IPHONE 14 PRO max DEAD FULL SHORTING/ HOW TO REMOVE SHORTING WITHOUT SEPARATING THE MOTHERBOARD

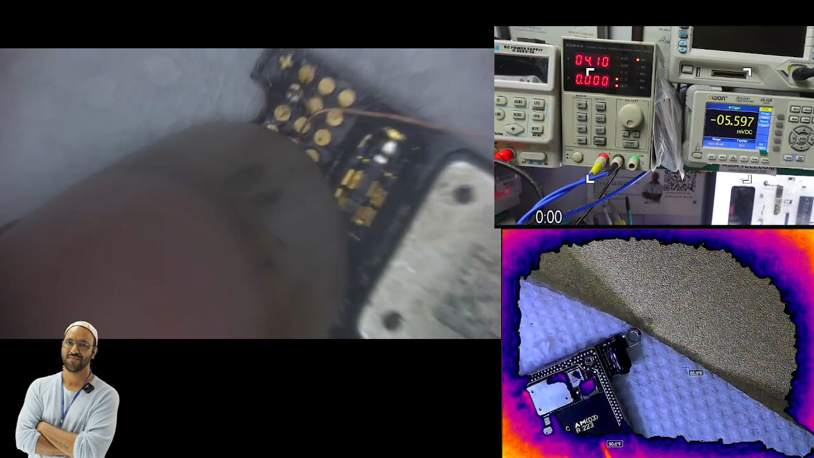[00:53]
वी सी सी से जुड़ा हुआ है ठीक है जो
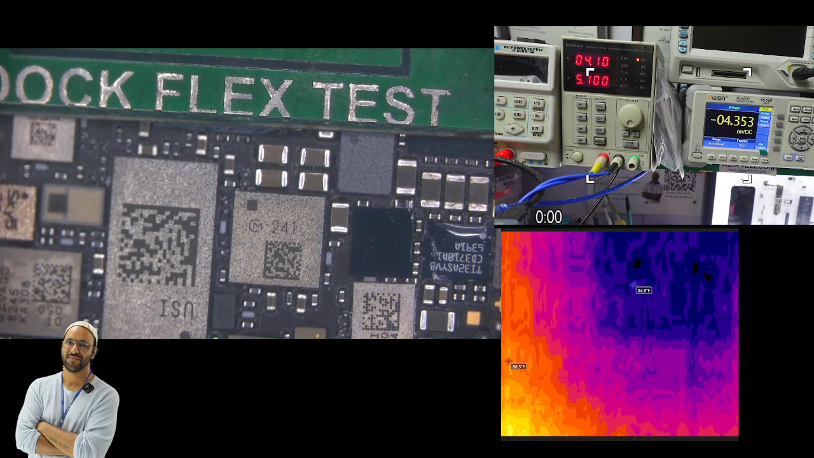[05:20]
आप टेप भी लगा सकते हैं उस पर जो आपके हीट अजिसें टेप तो होते हैं इस तरीके से अब हम नोजल लगाएंगे और अपनी जो हीट है वह तीन सो चालिस पर रखेंगे और
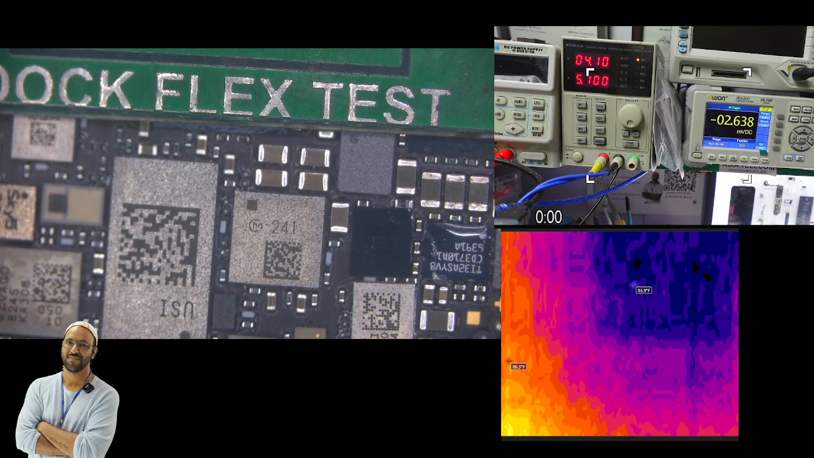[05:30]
और एयर को भी तीन सो पचालिस के बीच में आप रख सकते हैं तो आप यहां पर मेरी हीट और यह भी नोटिस कर सकते हैं ठीक है